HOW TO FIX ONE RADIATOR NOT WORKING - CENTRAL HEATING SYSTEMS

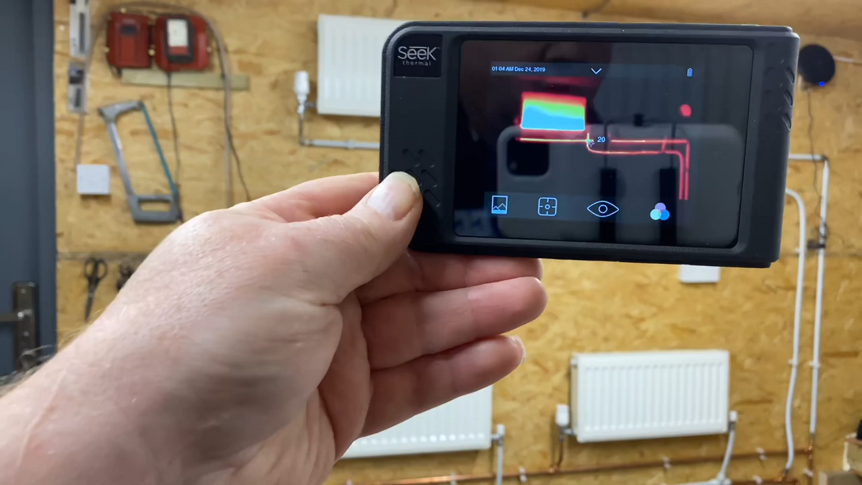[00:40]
I've got the thermal imaging camera here and if we have a look
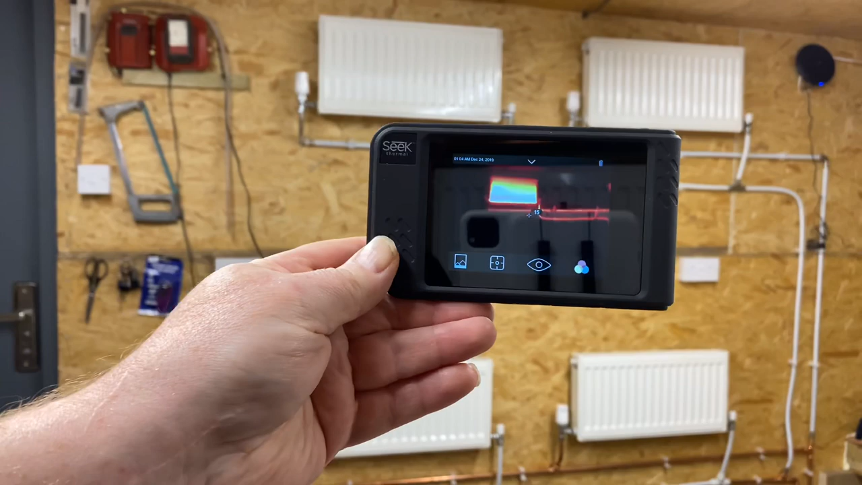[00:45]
on that we can see at the moment we've only got one of the radiators
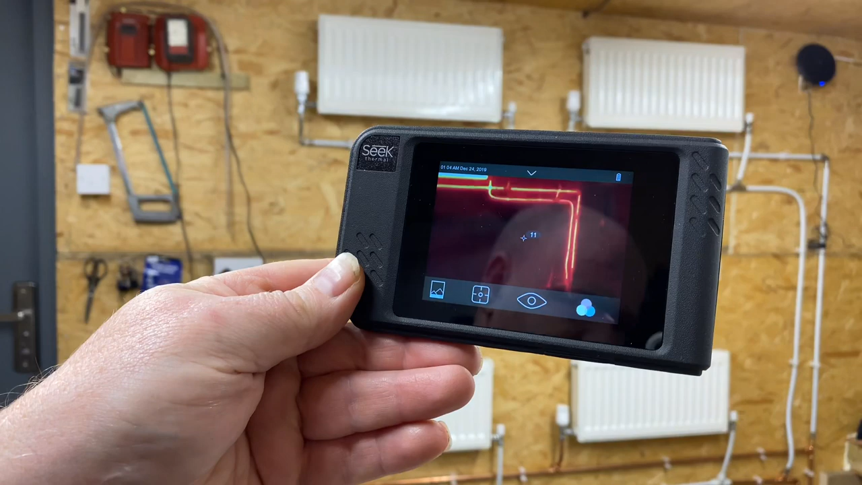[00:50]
working we can see the pipe work is getting warm
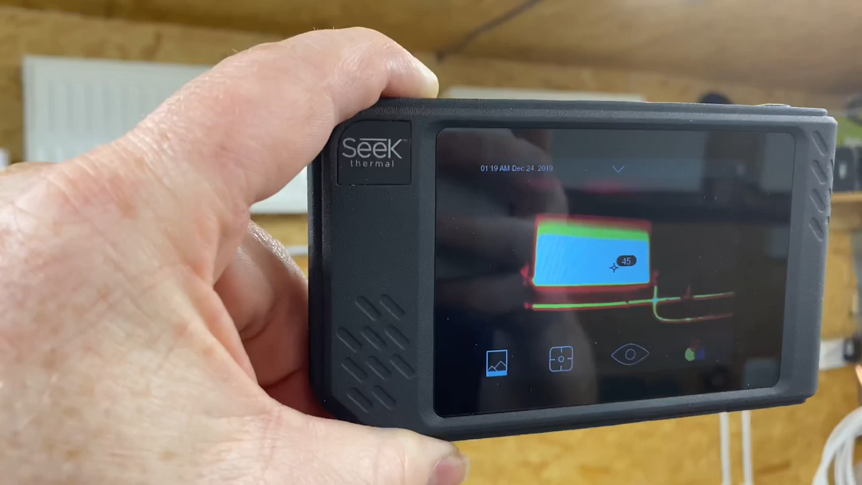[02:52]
the top one is working there but when we go over to this one here
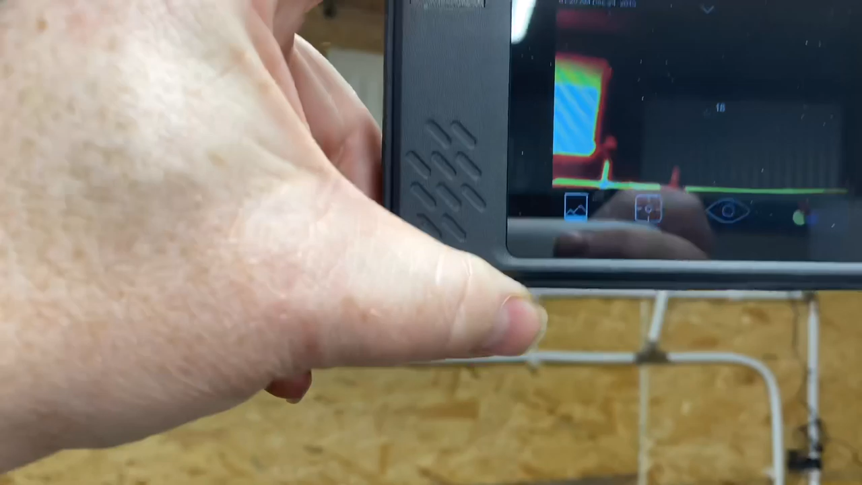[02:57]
we can see it's a bit awkward to show you there but
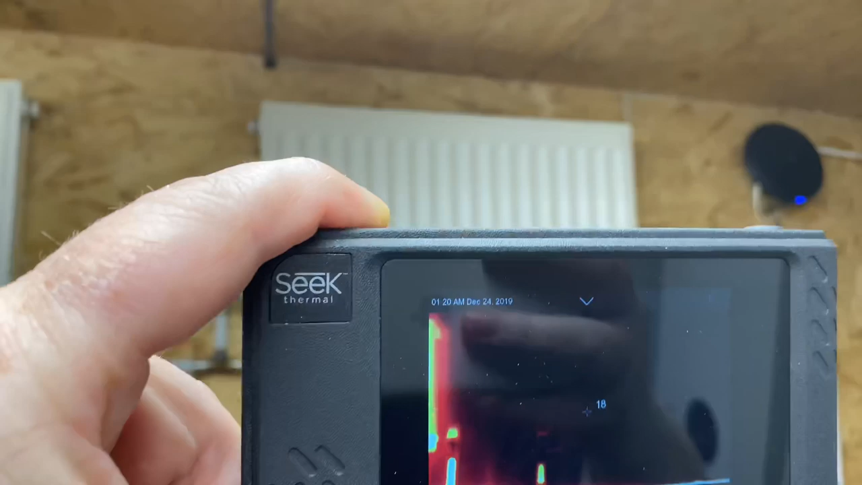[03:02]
you can see that that's not that one's not getting warm it could be that your radiator has just got air in the
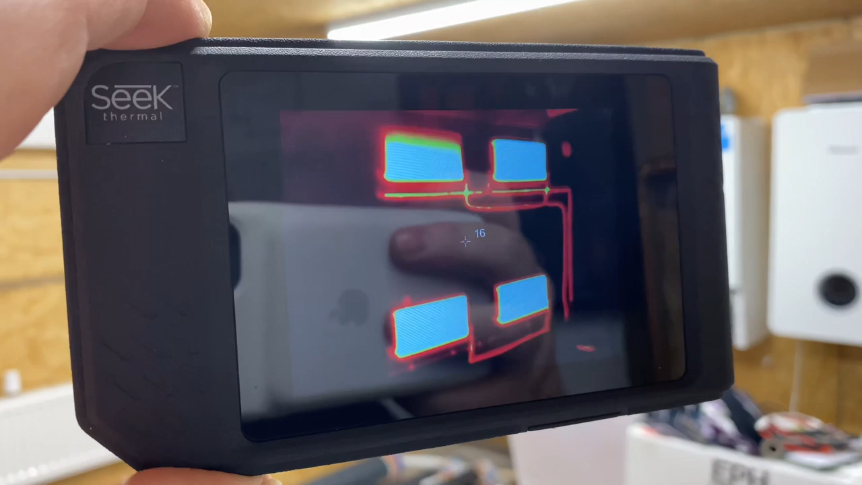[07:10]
so we can see there now that all the radiators are working if we actually see that one on the top on the top left we can see that it's a little bit cooler at the top so that's probably got some air in that
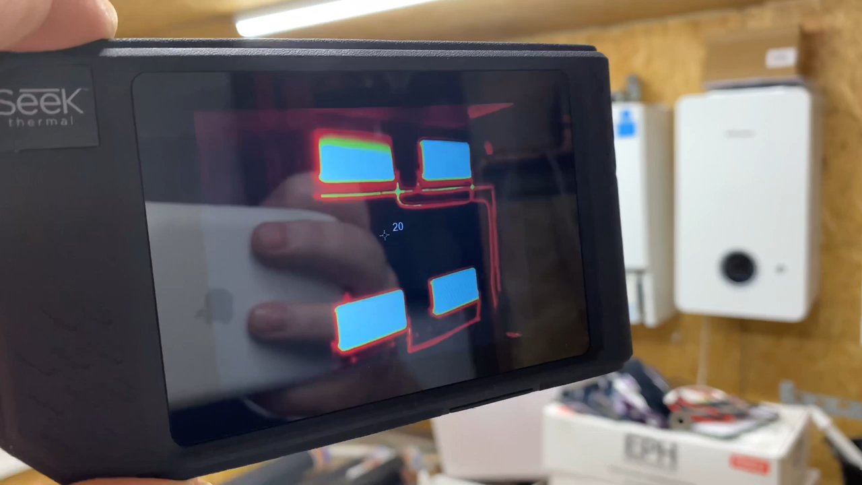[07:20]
so now we know so now we know the problem with this radiator was the lock shield